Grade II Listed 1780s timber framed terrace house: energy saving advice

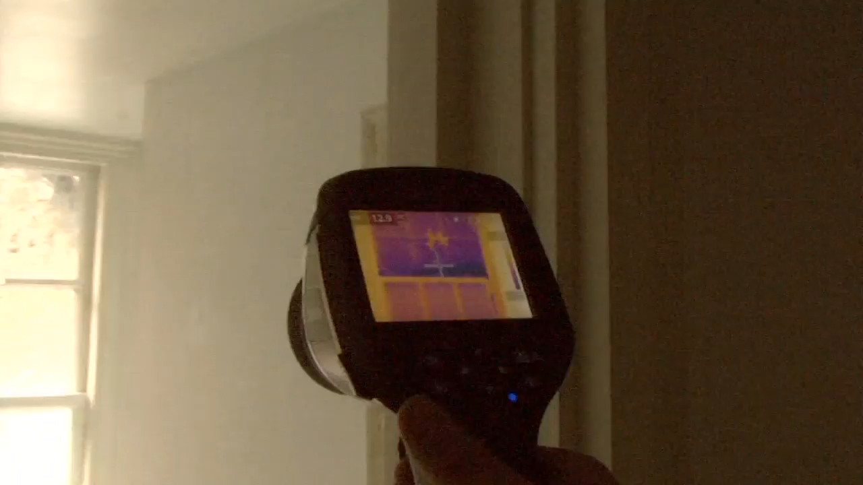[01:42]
And also down the sides, look at that.
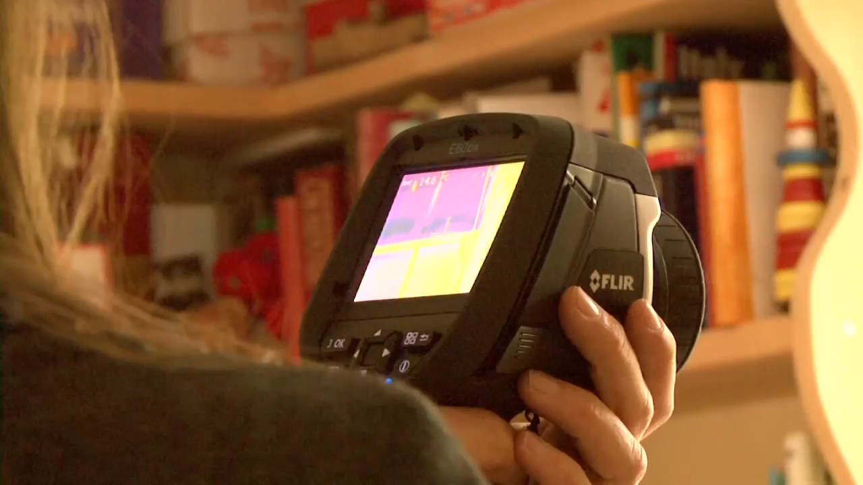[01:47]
All along the side of these windows, you've got cold air just infiltrated.
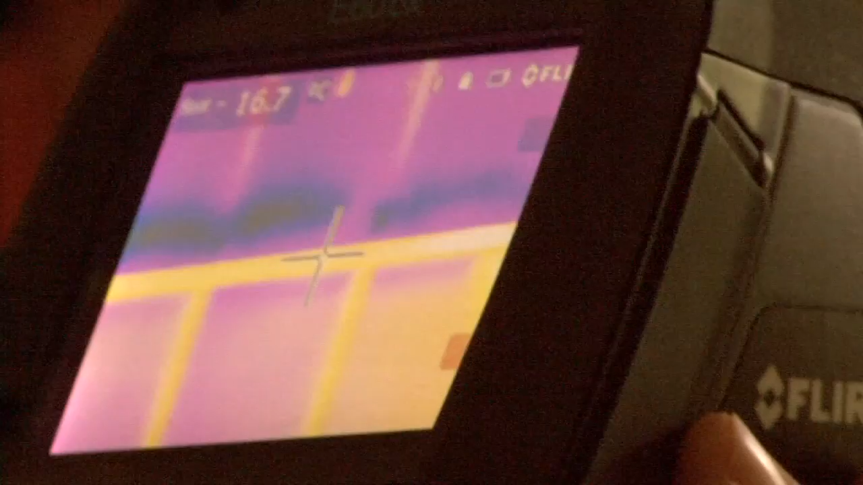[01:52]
Can you see that? Yes. Yeah.